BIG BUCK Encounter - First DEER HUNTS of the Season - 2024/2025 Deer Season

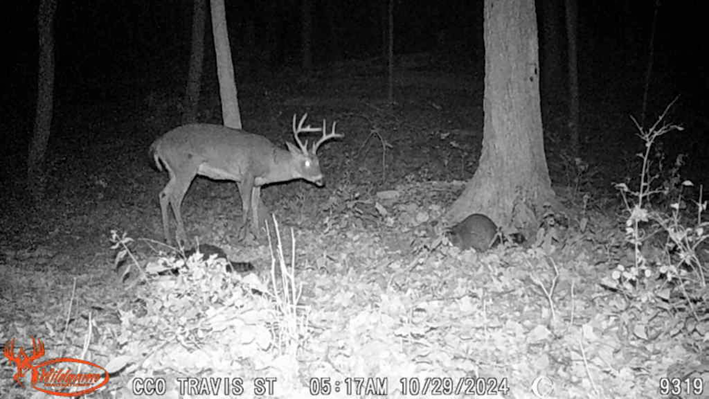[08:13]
And I'll be honest with you, I wasn't real impressed looking at the pictures. But he just came in now.